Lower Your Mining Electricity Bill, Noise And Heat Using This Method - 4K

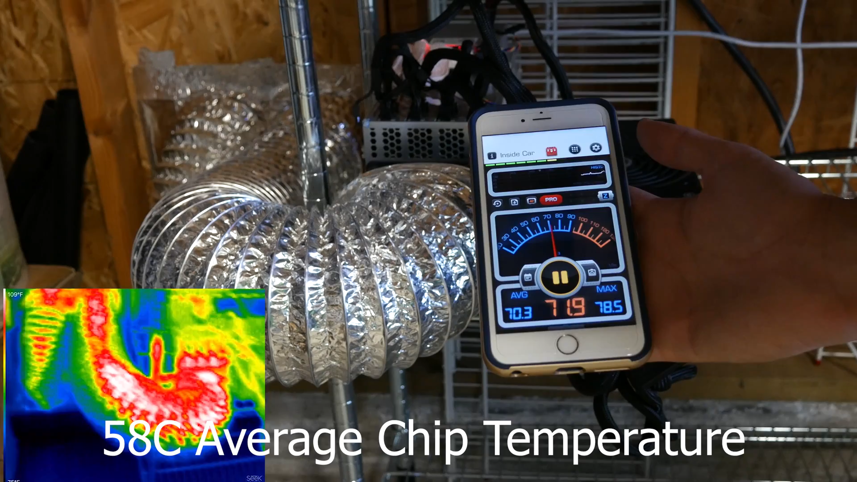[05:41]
chips temperature averaging 58 degrees Celsius we have about 68 decibels
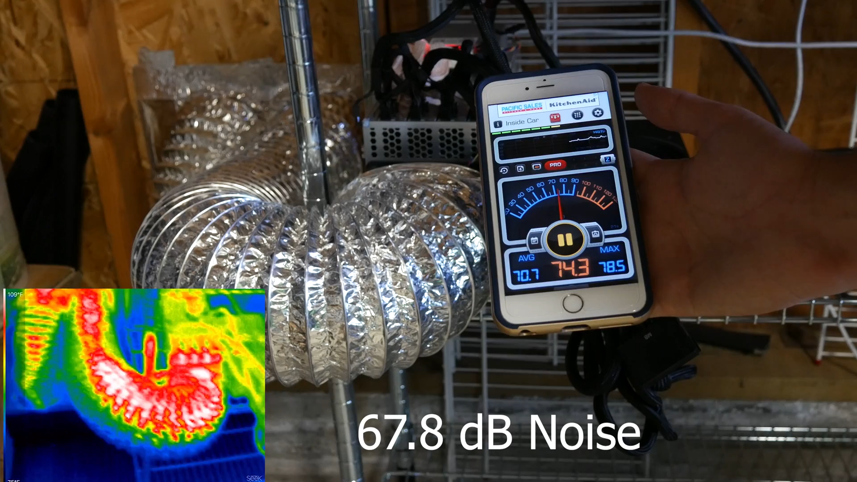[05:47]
noise so we have an increase of about two or four
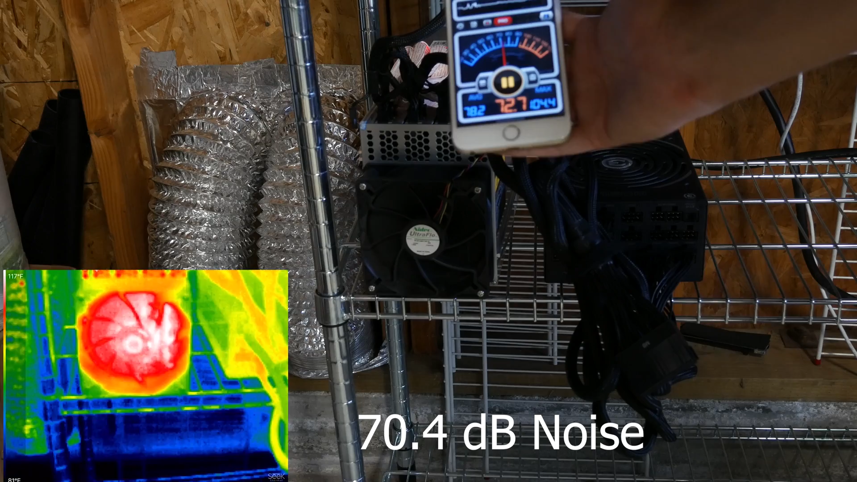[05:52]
decibels compared to without the host average temperature is about 61 degrees Celsius so we also have an increase of two one or two degrees Celsius
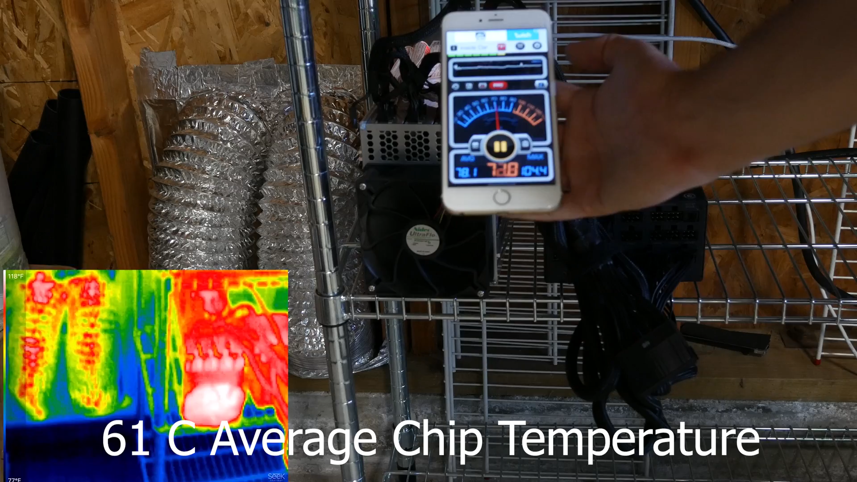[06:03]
so here's for the result to get two degrees less on your chip you get about four decibels less so it's less noise less temperature